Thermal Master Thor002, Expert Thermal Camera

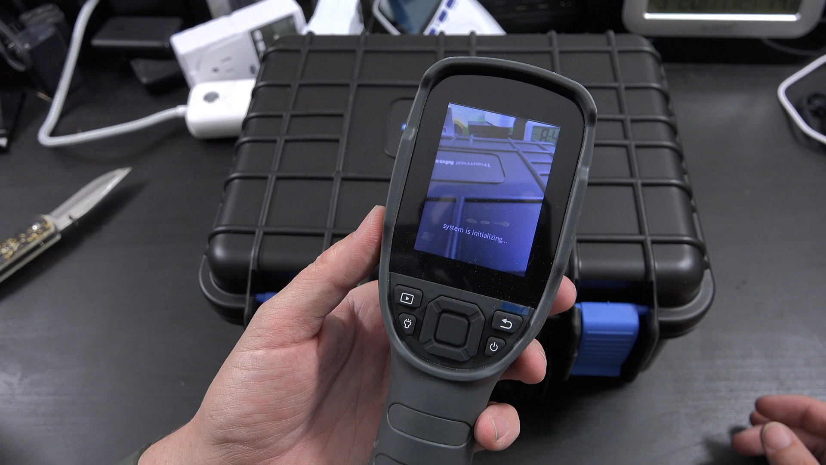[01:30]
The P2 Pro has a better picture in my opinion and also it's much more convenient to send pictures and share and record video and stuff. This is cool but it records crappy videos and you have to put it
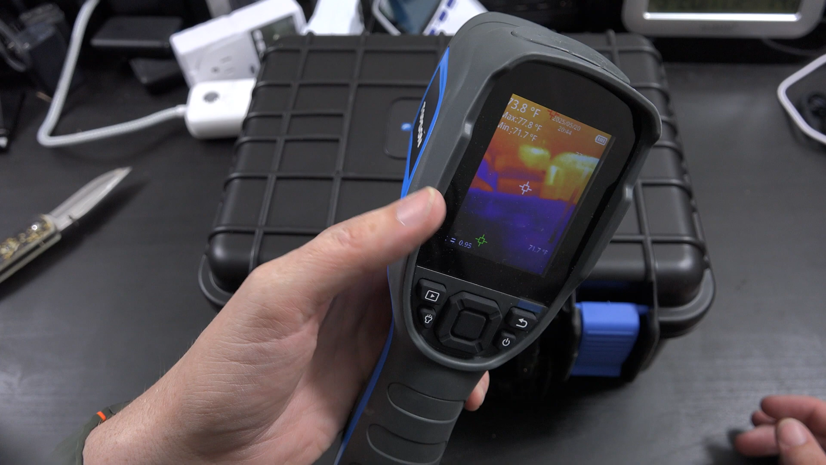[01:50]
in handbrake and convert the video to something that's playable. It's just a low image quality and I haven't enjoyed it. I haven't been using it.
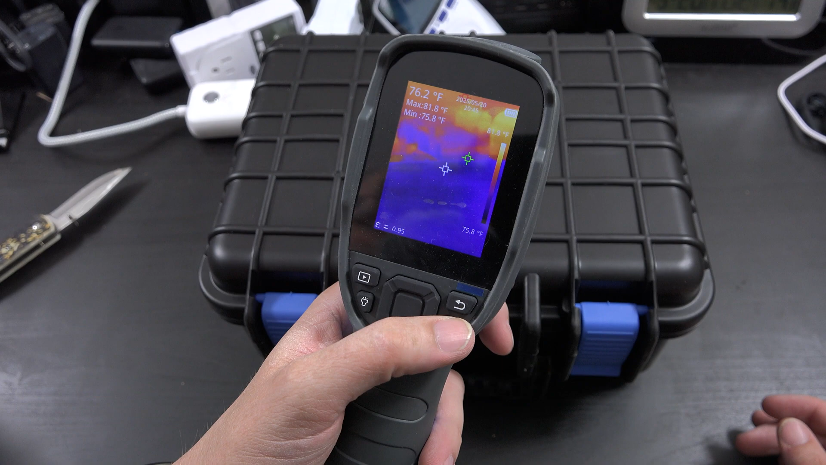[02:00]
On screen: spot 76.2°F, min 75.8°F
I've been using my P2 Pro. So I'm going to stop talking about other stuff and I'm just going to get to the unboxing of this because this is brand spanking new.
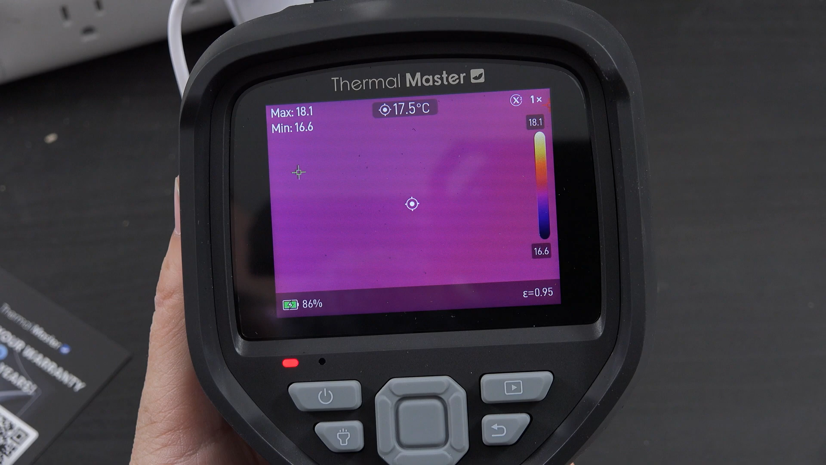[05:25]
On screen: spot 17.5°C
Alright so I got the time set on here and that is a very big nice screen. Oh my word let's just compare it to this guy.
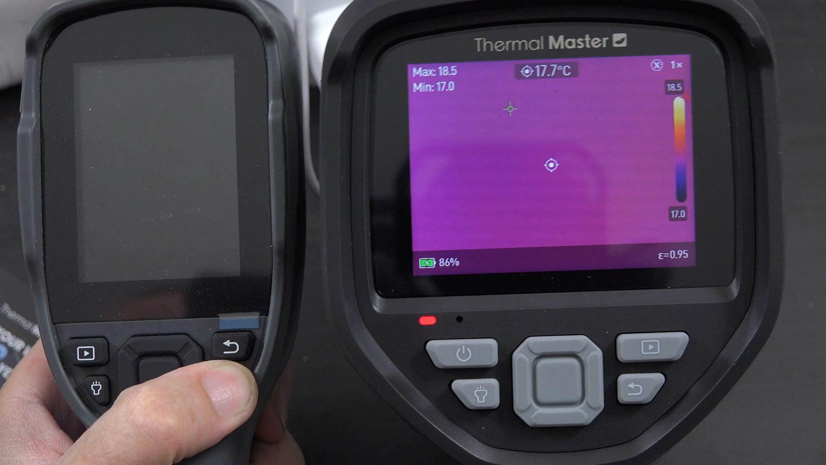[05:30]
On screen: spot 17.7°C
And I spent like 500 bucks on this thing right here on the left.
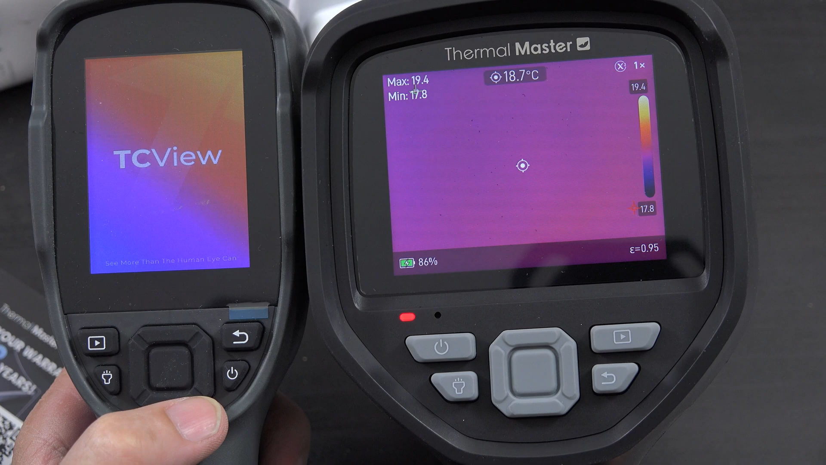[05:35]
On screen: spot 18.7°C
That screen just looks immediately much higher quality.
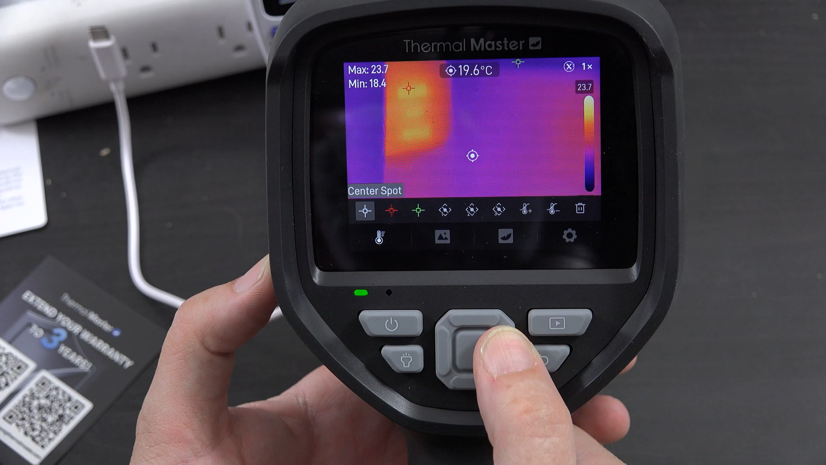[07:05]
On screen: spot 19.6°C
So that's cool. So basically if you have the center spot on it's going
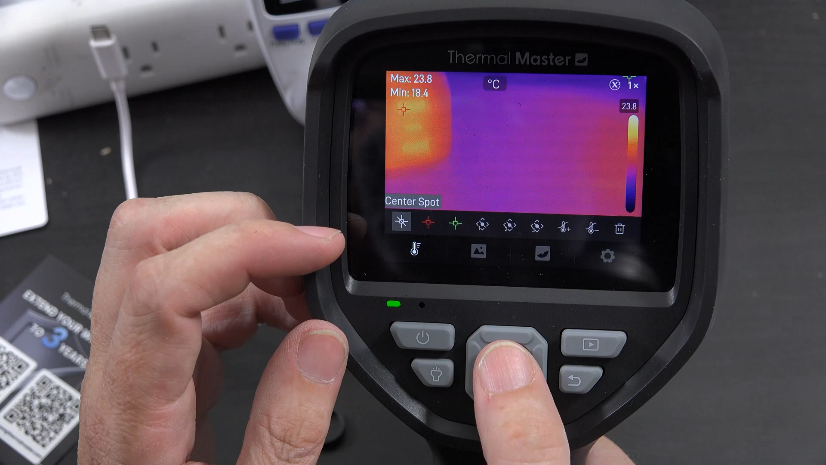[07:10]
On screen: max 23.8°C, min 18.4°C, scale top 23.8°C
to give you whatever you're pointing at directly right in the middle. So right now it's off.
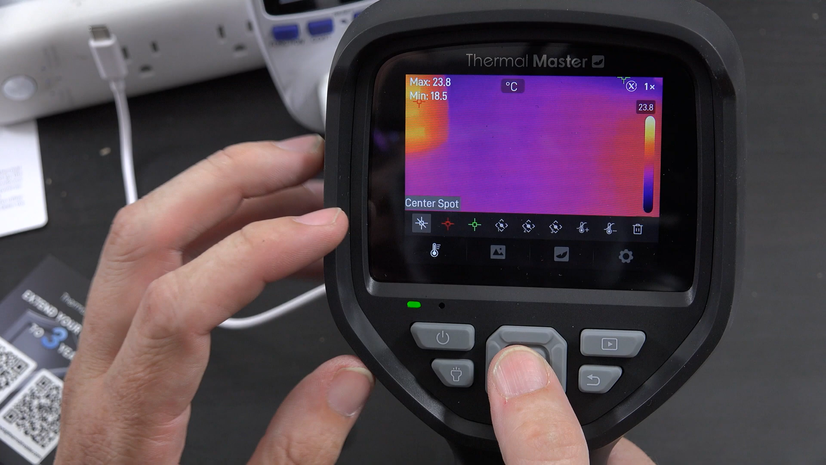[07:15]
On screen: max 23.8°C, min 18.5°C
There's no center spot. Right now it's got the minimum and the maximum.
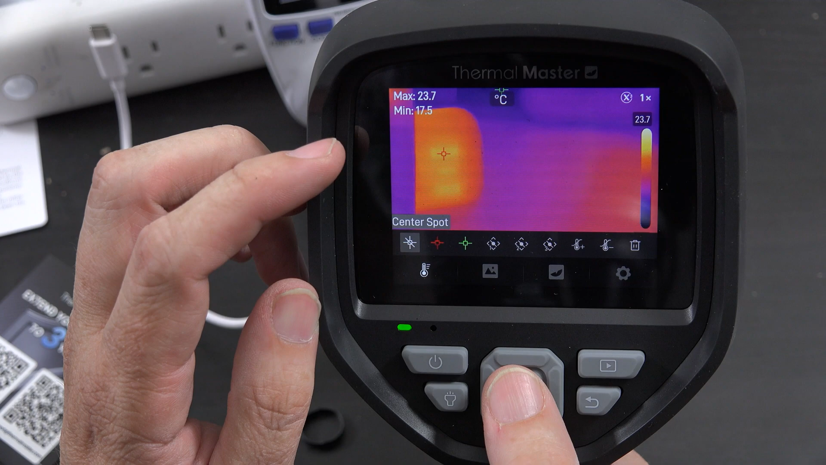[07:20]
On screen: max 23.7°C, min 17.5°C
So the maximum is going to be the red and the minimum is going to be like the green or whatever.
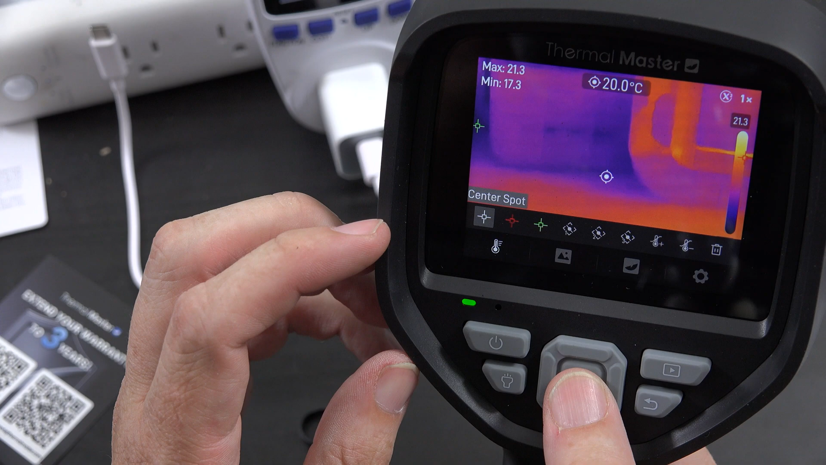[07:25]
On screen: spot 20.0°C
So we'll turn center back on. Yeah and so now whatever we have the thing pointed at is going to be that temperature.
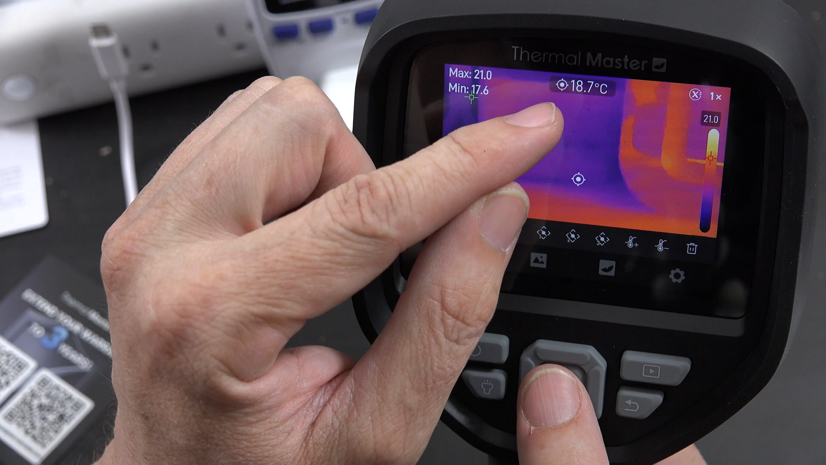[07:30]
On screen: spot 18.7°C
And then you can turn off the coldest but I like to have it all on. So you got custom spots. Three of them. Temperature difference edition. I don't know.
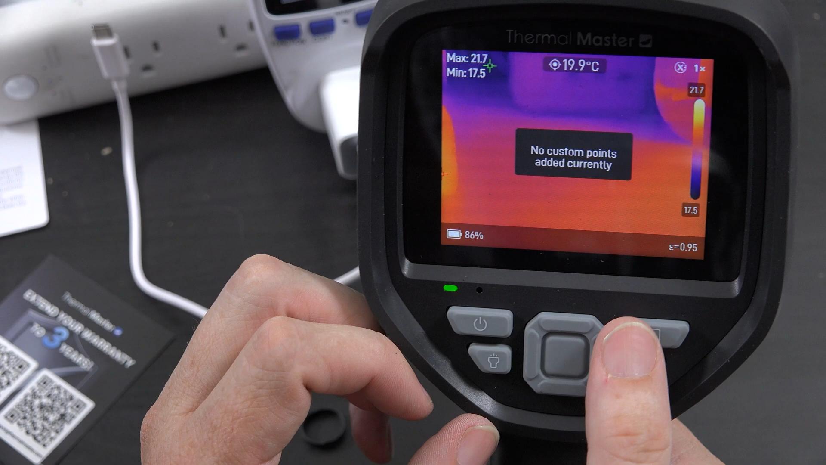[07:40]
On screen: spot 19.9°C
And delete all. Yes. That's cool. All right. So then we'll go here to the image mode. And you've got IR.
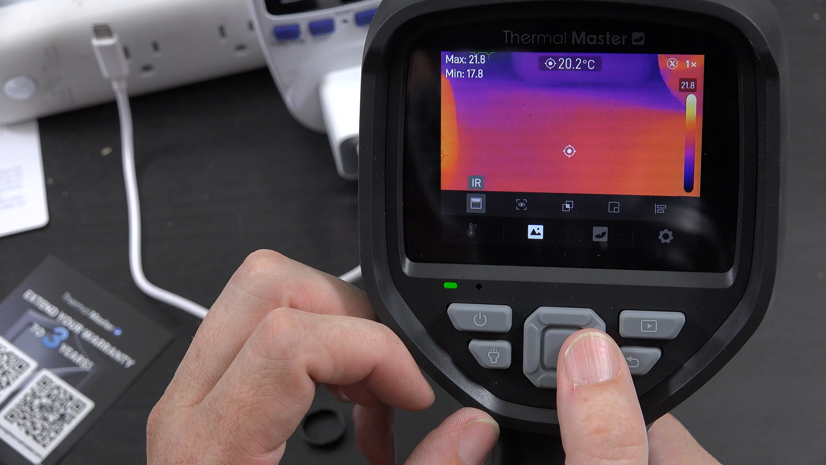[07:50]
On screen: spot 20.2°C
Visual. Okay. Okay. Fusion. Oh it blends the images together.
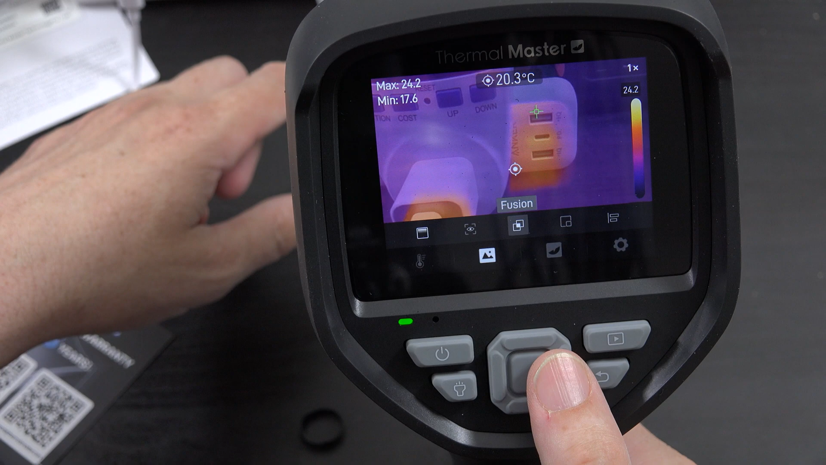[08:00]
On screen: spot 20.3°C
So you can see like some uh hot in there. That's pretty cool. Picture in picture. So you get like a thermal and a regular.
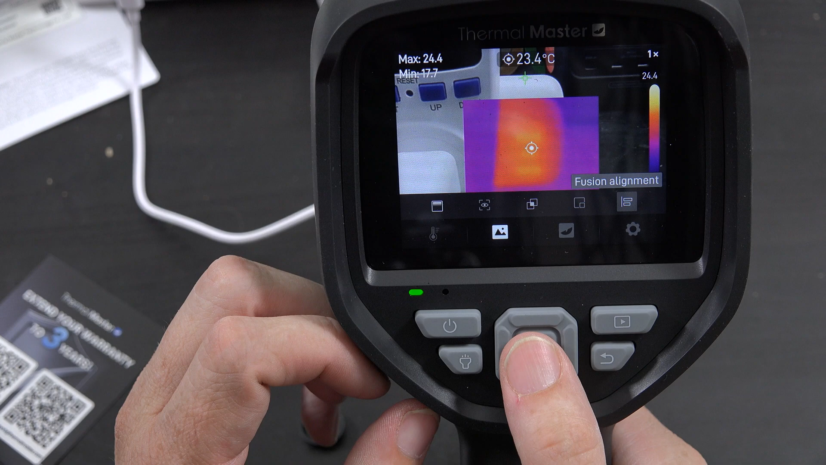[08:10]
On screen: spot 23.4°C
And then fusion alignment. Don't know what that is. You can move it around.
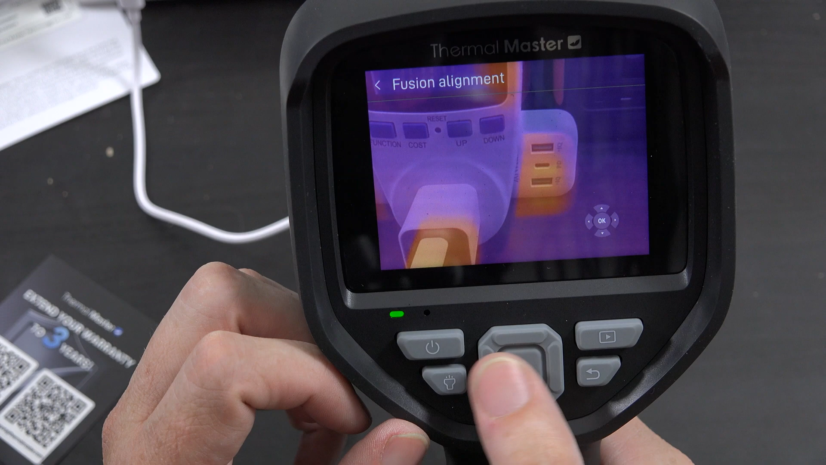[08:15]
Whatever. I don't know. Definitely going to do the infrared. Then we can choose the palette.
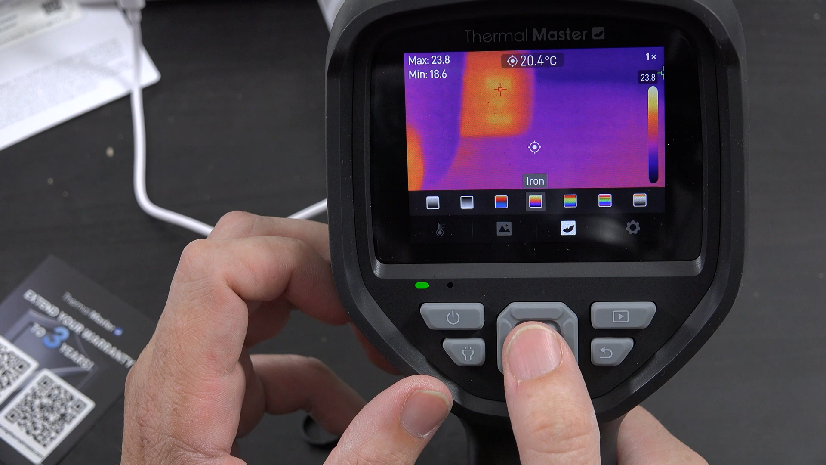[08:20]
On screen: spot 20.4°C
So whichever one we like more. You can have the white hot.